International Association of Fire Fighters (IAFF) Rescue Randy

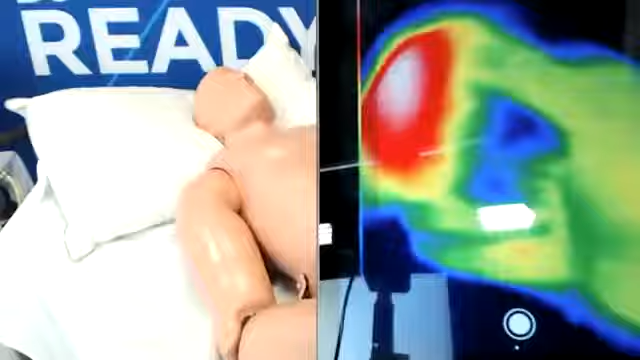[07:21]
you can see the back of the hand in college hand
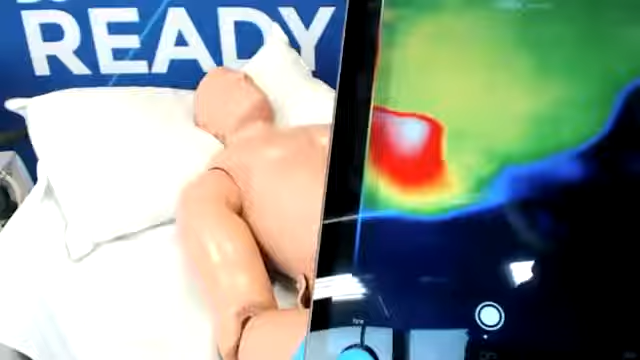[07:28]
this provides an excellent way to train for somebody who's been ejected from a car from a crash site for